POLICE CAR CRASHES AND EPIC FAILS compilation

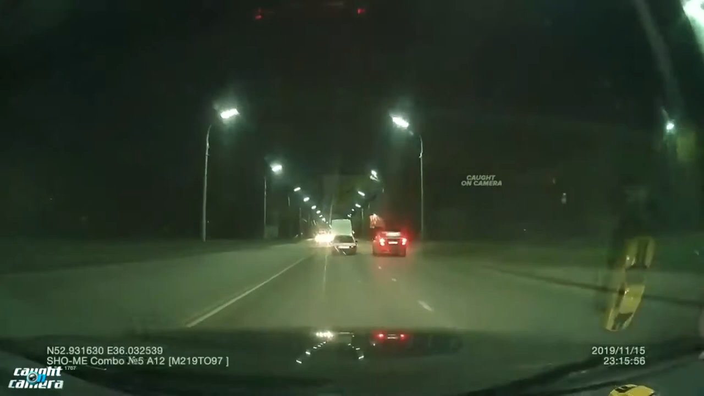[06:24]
only if the police driver applied the brakes at the right time
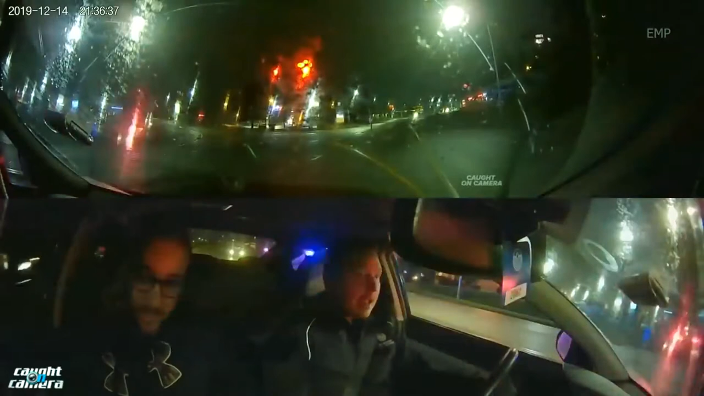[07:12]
police driver's neck of it driving oh shit